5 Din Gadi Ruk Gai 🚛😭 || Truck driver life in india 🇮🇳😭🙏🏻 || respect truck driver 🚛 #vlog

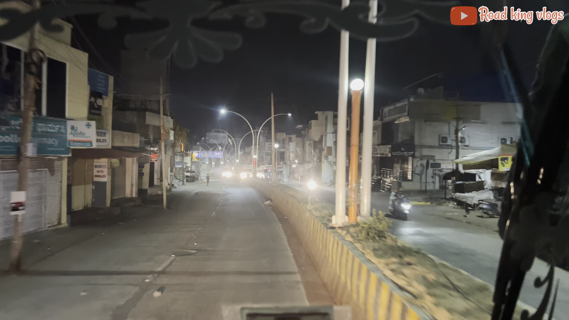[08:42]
अभी बज रहे है 12 अब बज रहे रात के दो और हम लोग है है होस्पेट से थोड़ा से पहले जिससे रात में निकले हम
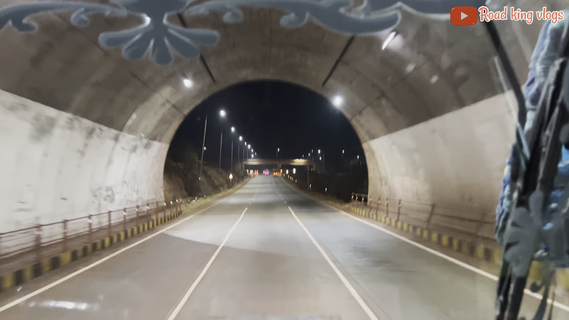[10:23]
तो अब बज रहे हैं सुबा के साड़ी तीन और अभी हमने हॉस्पेट विस्पेट पास करें यह भी उड़ गया सुब्यां तो अभी मैं सो जा रहा हूं